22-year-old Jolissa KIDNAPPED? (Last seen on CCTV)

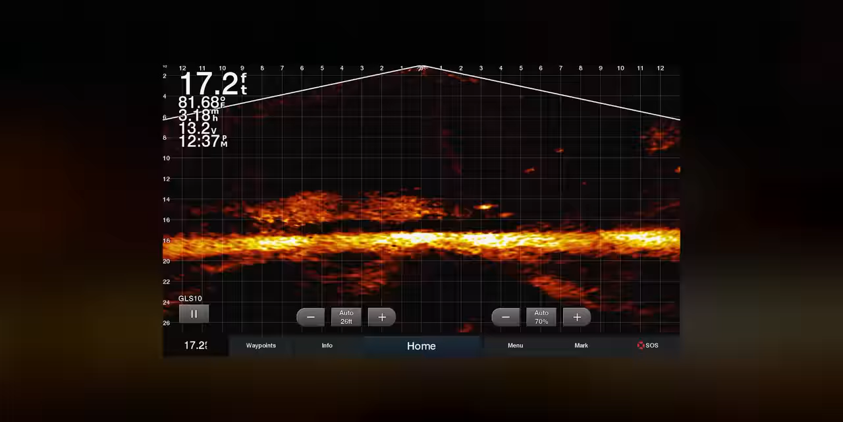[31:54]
On screen: depth 17.2 ft
You can see a car right here. Stay tuned for episode 2 on our search for 22-year-old Jolissa Fuentes.